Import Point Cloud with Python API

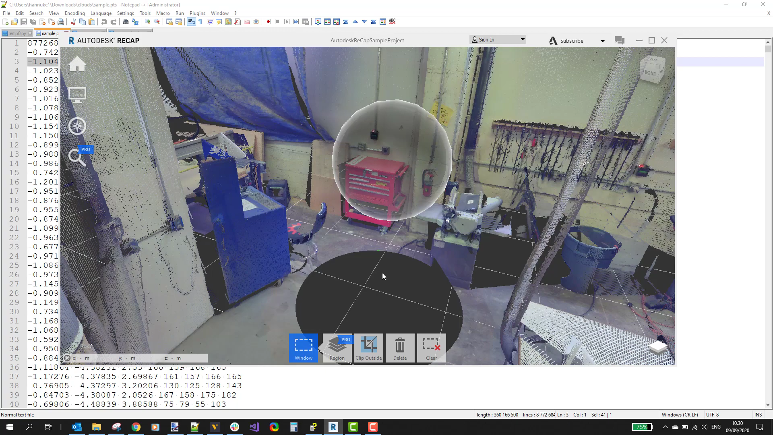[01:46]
So here you see the cloud on test project and the cloud
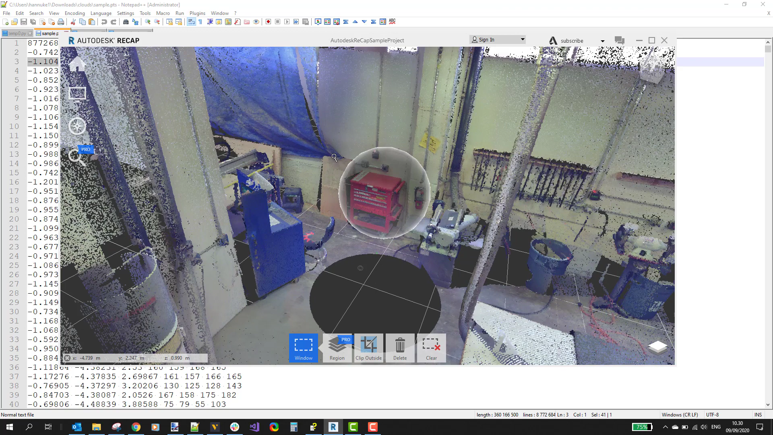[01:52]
shows a warehouse of some sort. And the export file looks like this.
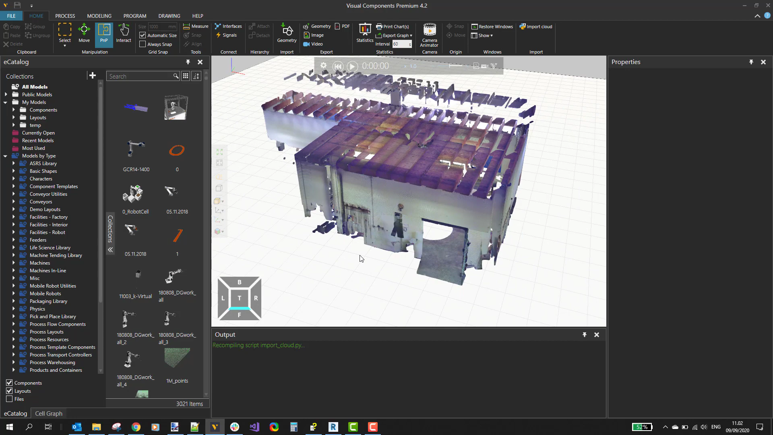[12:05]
I have one meter grid on the floor and the warehouse seems to be
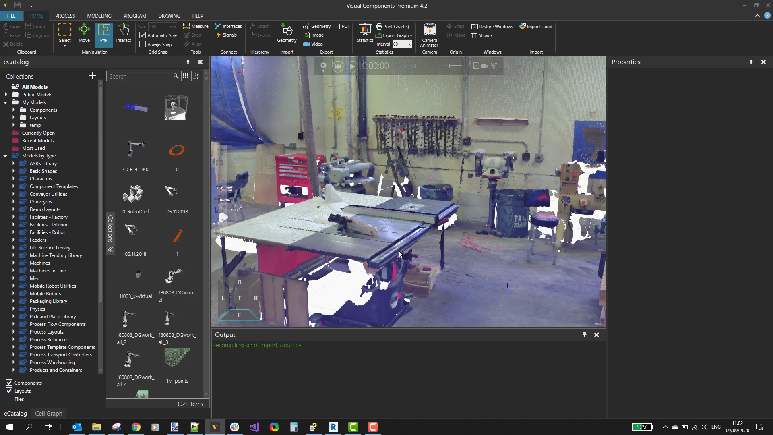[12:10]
properly scaled on it. And if I navigate inside the warehouse to look at the colors, I also see that those seem to match the original cloud.
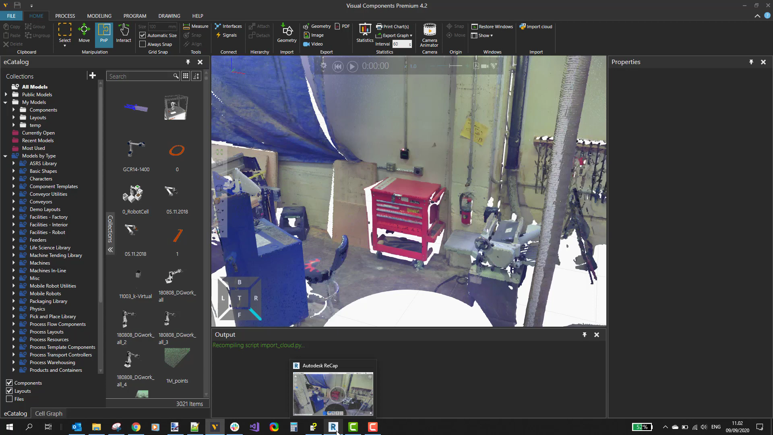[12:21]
In the original cloud in recap,
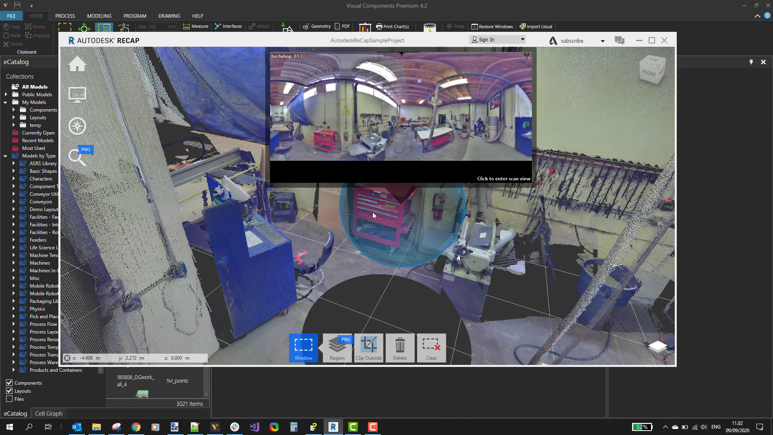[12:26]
the toolbox is red, this cabinet is blue and the note on the wall is yellow.
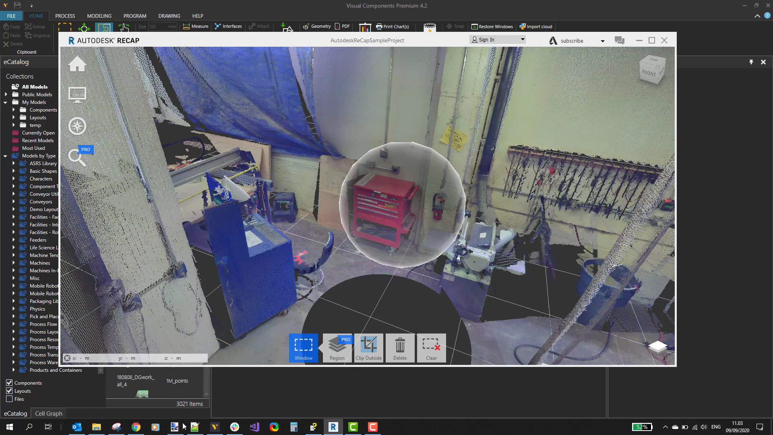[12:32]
And the same colors show up in visual components as well.
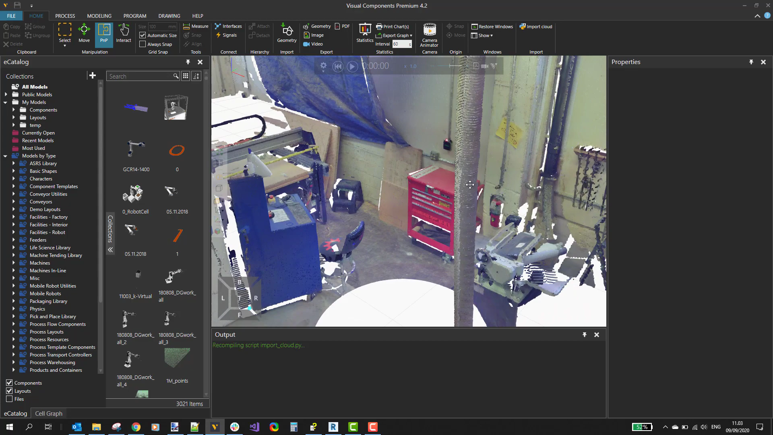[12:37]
So now our add-on is ready and
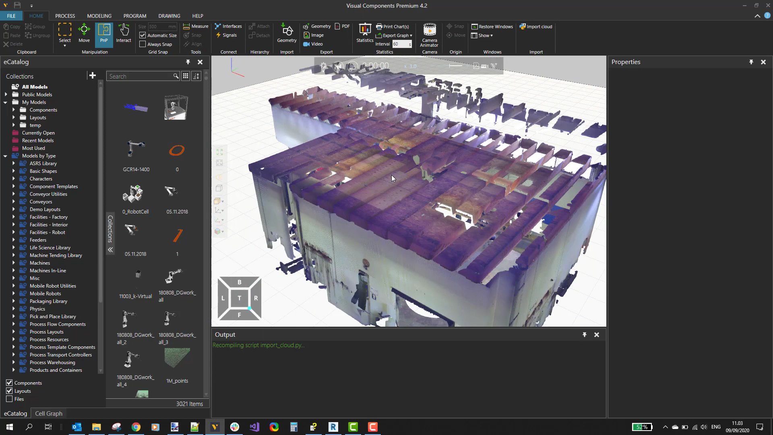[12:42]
it can import PTS files that have been exported from Autodesk Recap projects.